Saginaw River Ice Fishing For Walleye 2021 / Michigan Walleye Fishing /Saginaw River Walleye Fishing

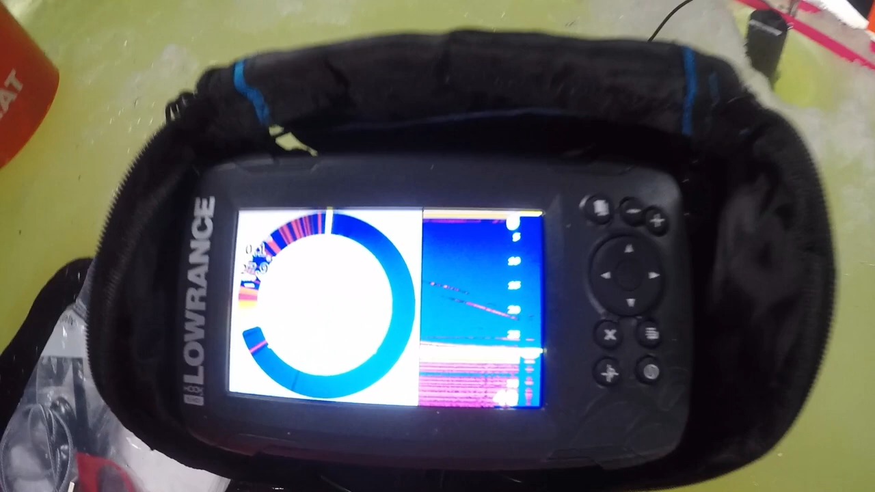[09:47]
Letting my bait go down to the bottom here. Watching it on the sonar.